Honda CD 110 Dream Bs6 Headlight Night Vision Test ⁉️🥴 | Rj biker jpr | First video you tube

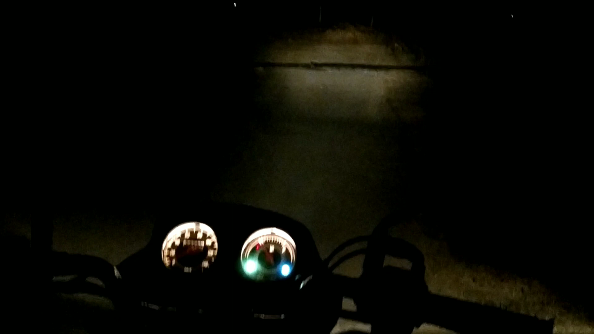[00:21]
आए हूं आपको ज्यादा दिखेगा जिसका वेनी फिट यह वनाला कि जैसे कि आप राइड कर रहे हो कहीं भी जा रहे हो तो साइड आउग अंदर कुछ भी पत्तर वागएरा गिर रहे है और कुछ भी होगा एक्सवाइज़ तो वह आपको अराम से दिख जाएगा तो वाइड
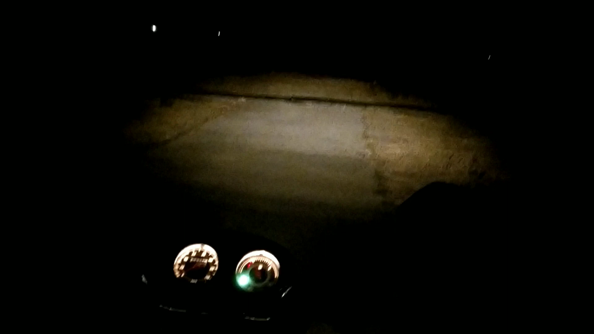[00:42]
एंग अब बार में इसको रोड पे टेस्ट करूंगा जिससे यह पता चल जाएगा कि यह रोड के उपर आपको कैसा वीजिवेल्टी मिल जाएगा वैसे आपको अभी इसका वीजिवेल्टी है वह कैसा लग रहा है आप मुझे कोमेंट करके जरूर बताना यार जब